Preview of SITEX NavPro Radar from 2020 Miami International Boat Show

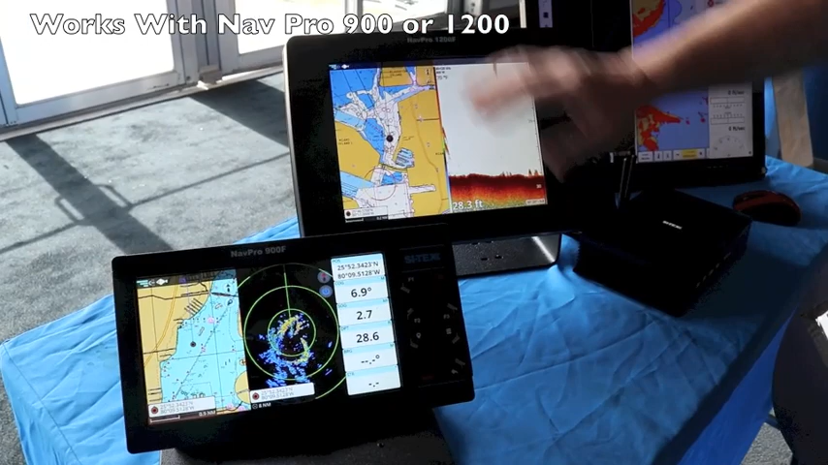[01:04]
Here's the 1200 with our chirp sounder on and the Navionics chart display. Go to radar, all we need to do is select the radar page. Now let's see, let's go to that page. So here comes the radar page up on the display.
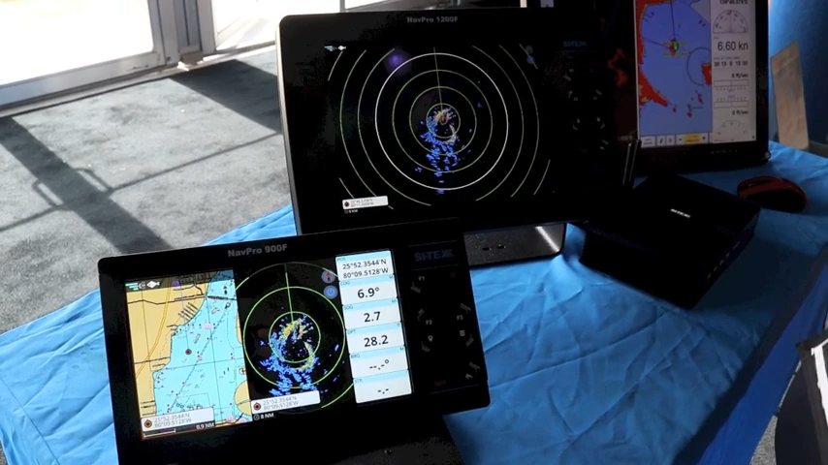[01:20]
Now one of the nice things with this radar is it's wireless connected. When you do the install, really all you need to do is put power to the dome. You don't need to run a big heavy cable or anything like that to the radome to get it to run. The radar will connect and give you your radar image on there. You can do chart overlay. You can also do a side view, you know, a split screen image of the radar and the chart simultaneously. So here's the chart, here's the radar.
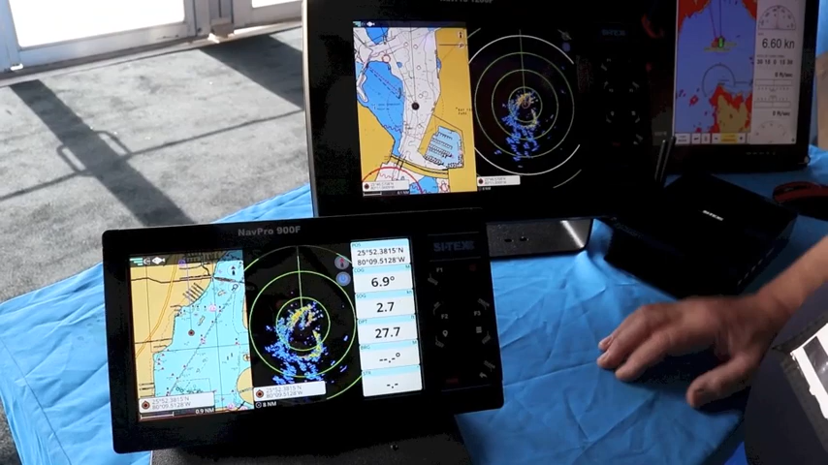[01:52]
One of the unique things with this radar, now this system is a hybrid touch screen. So you can either use the controls or you can just use your fingers on it. The nice thing with the radar is it's variable offset. So if I want to look at a different area of the screen, all I have to do is touch the screen and move around. I don't have to select an offset menu selection or anything like that. If I want to look at it a little closer, I can look at it a little closer. If I want to go out a little bit, I can pinch or I can just move the antenna over and see what I want to do. Now this is brand new from Cytex. It's the MDS-12 WiFi radar.
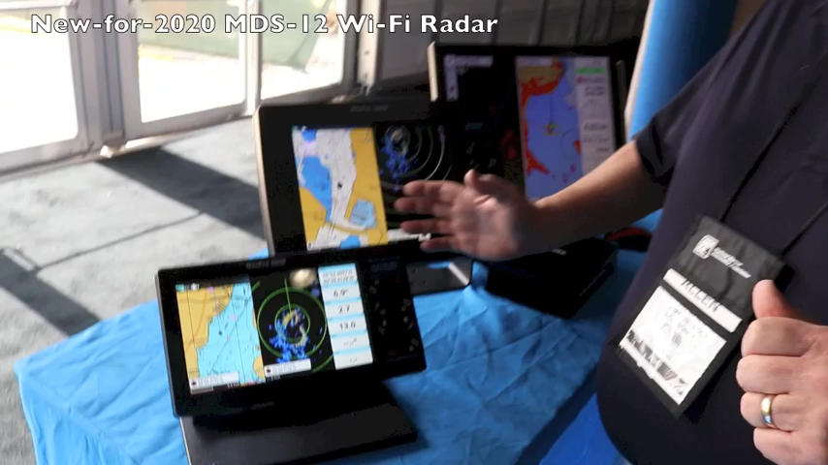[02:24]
And it works with either our NAVPRO 900 or NAVPRO 1200 for 2020.